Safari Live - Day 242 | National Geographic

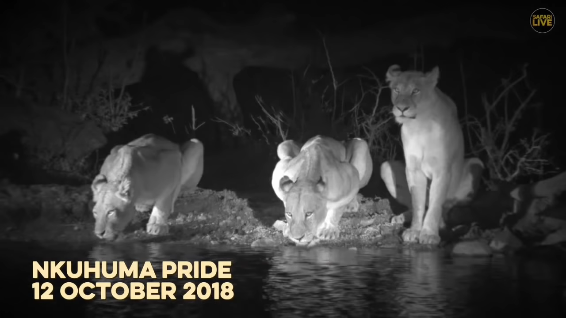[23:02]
as darkness fell and the weather worsened the pride set off through the darkness towards some buffalo but not before an evening drink catching buffalo is thirsty work
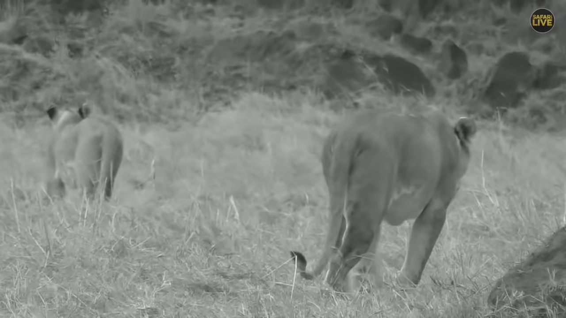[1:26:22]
and rocks and looking off into the distance to see if they can find them but so far they have not been lucky I have no doubt that possibly a lioness have maybe killed something